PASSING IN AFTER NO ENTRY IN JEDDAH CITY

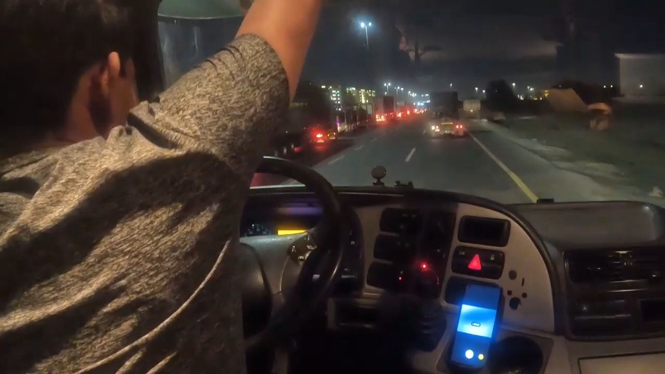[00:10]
बहुत लंबा लाइन तुबारो लाइट्टे दिश्टाब करते शे एकन राद्ट्रो दस टाबाजे नुएन्टी सार्शे शब गारी लाइन लेगे आशे जिद्दा पोडे जाबे मिदान दिगे जाबो डन दिगे राष्ता टाखाली आशे
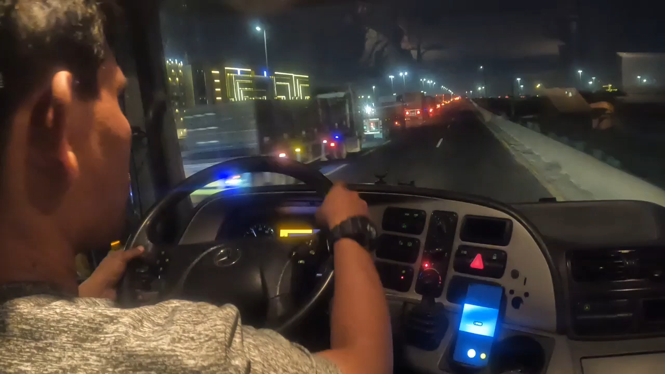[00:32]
मिदान दिग चले जाबो इन्डिकेटर दिए दिलाम एजेशे हाईवेग गुली ते सिग्नाल थाके ना जारकारो ने इखानो सिग्नाल नाई डन दिगे जाबार जुटनो इरास्ता टाखाला आशे मिदान मी बरो रास्ता है उठे जाबो